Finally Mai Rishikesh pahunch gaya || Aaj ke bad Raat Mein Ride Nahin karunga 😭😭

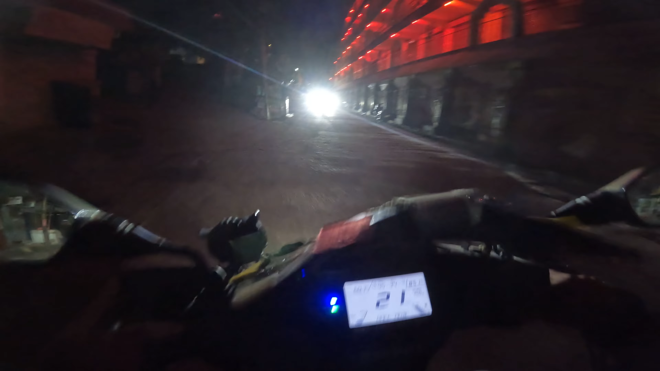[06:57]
देखिए भैया ये आगे मंदिर और इसके ठीक थोड़ा सा आगे चलेंगे तो ये भाई अभी लक्ष्मण झूले का निर्माण हो रहा है,
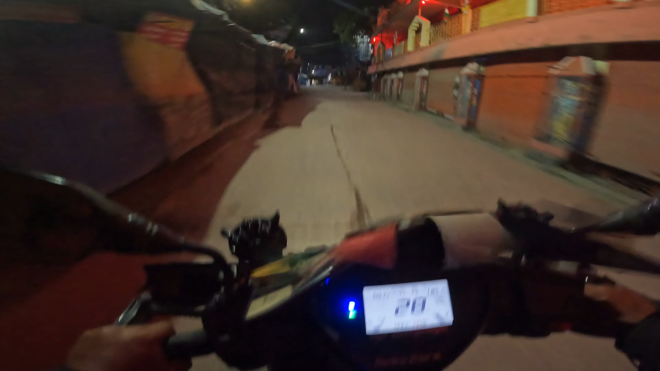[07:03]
कुछ बड़ा बनाया जा रहा है।
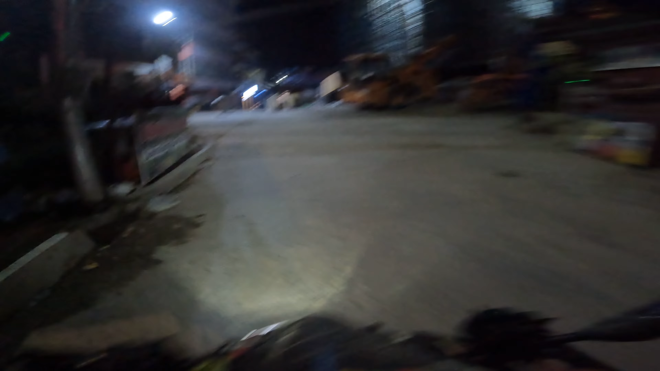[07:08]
इस चक्कर में भाई ये बंद पड़ा हुआ है, वरना पहले तो मैं घुमा ही हूँ यहाँ पर। और ये यहाँ की अभी मार्केट बंद पड़ी हुई है क्योंकि बज चुके हैं 12, इस कारण से।